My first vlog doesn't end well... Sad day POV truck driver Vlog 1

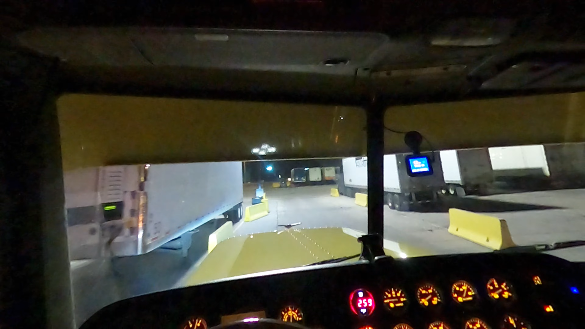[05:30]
I usually turn them off in the parking lots at night because they're pretty bright,
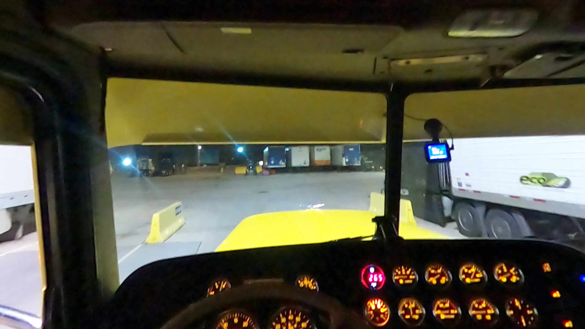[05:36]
and I'm just trying to be courteous to the other drivers instead of shining in your cab.
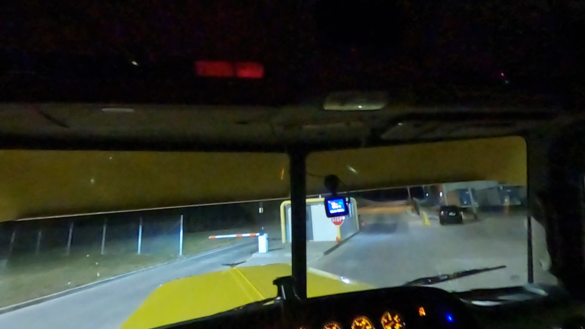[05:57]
Out the gate again.
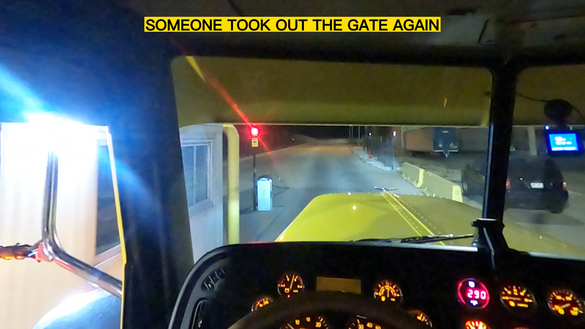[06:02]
It's empty. I swear this gate gets hit. If it doesn't get hit once a week, it's twice a week.
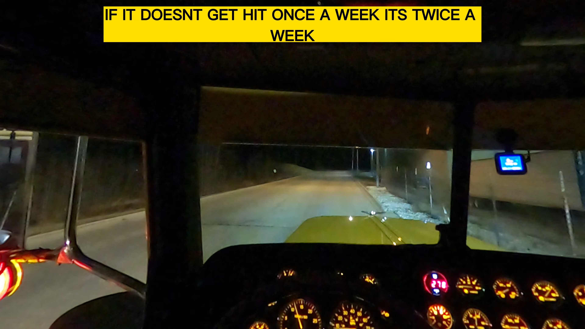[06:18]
Even though they put the LED strips on it,
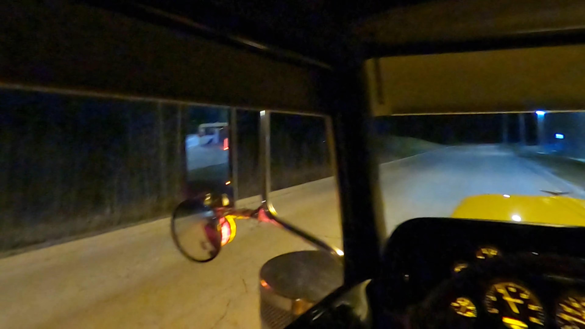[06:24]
flashing, drivers still say they didn't see it. Gotta do better, drivers, come on.